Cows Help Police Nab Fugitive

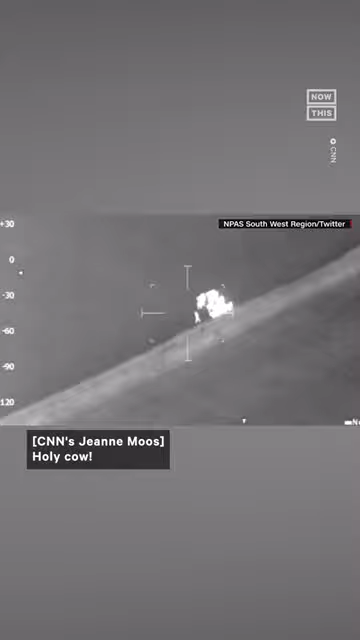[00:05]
Holy cow! Police in Devon, England got an assist from livestock stalking a suspect through a field.
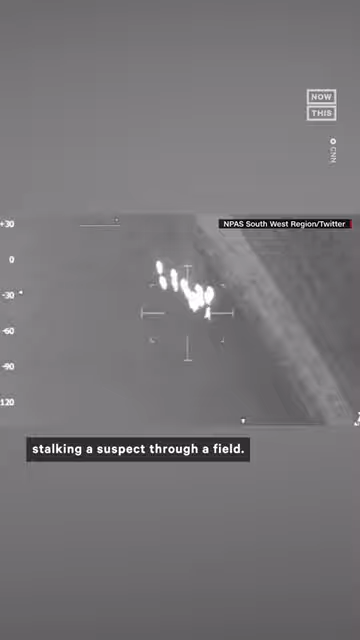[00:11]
He's actually being chased by some cows at the moment.